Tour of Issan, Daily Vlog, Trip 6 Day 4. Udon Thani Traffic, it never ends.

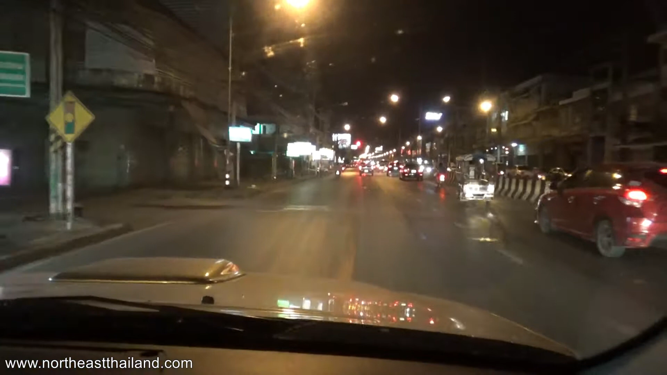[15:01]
Getting out of the crazy now. That's good. I've had enough crazy for one day. It is a very busy city, let me tell you what. 1.7 million people. I don't know if that's in the city or in the province. There's a lot of people here. That's for sure.
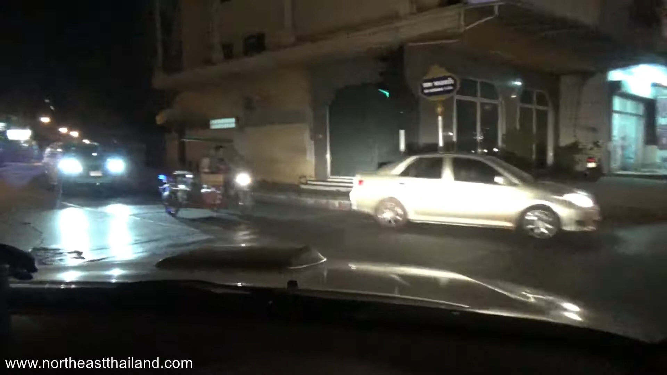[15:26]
Let's see what happens here. Drive 700 meters, then turn right. Well, that's it guys. We'll call it a day right here. I just bought some food. We'll eat at the hotel.